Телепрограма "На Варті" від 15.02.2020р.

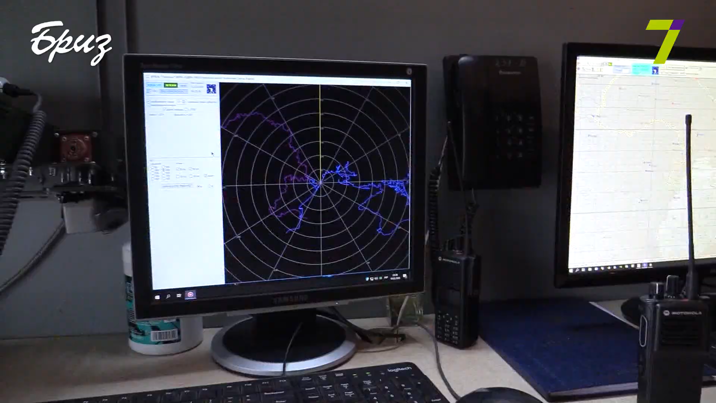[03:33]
Контроль повітряного простору, ведення радіолокаційної розвідки та видача розвідувальної інформації частинам занітно-ракетних військ і пунктам наведення авіації.